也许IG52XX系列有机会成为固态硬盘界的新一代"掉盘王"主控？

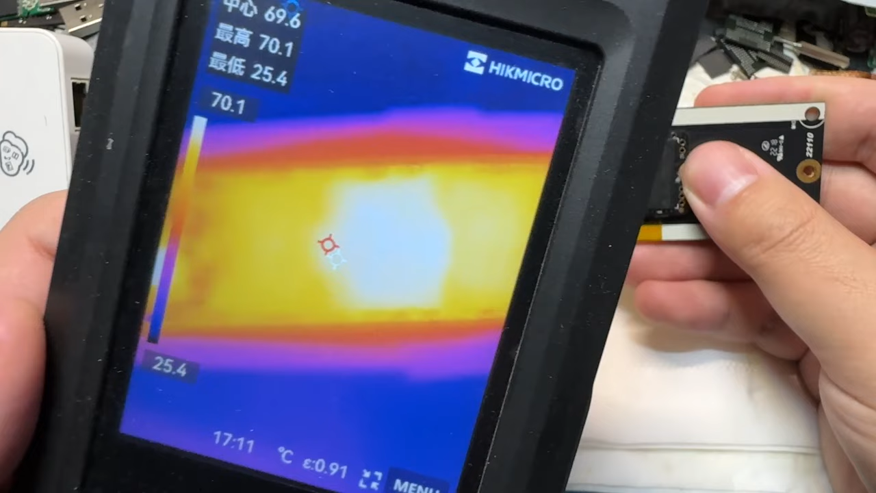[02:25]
On screen: spot 69.6°C, max 70.1°C, min 25.4°C, scale top 70.1°C, scale bottom 25.4°C
左边是主控右边这里是颗粒
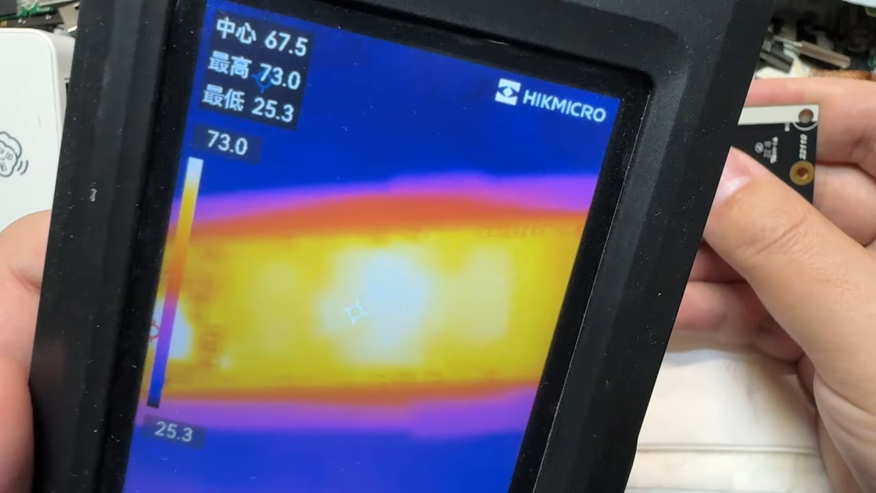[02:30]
明显要比它亮一点而且我还发现这块硬盘螺丝接口这里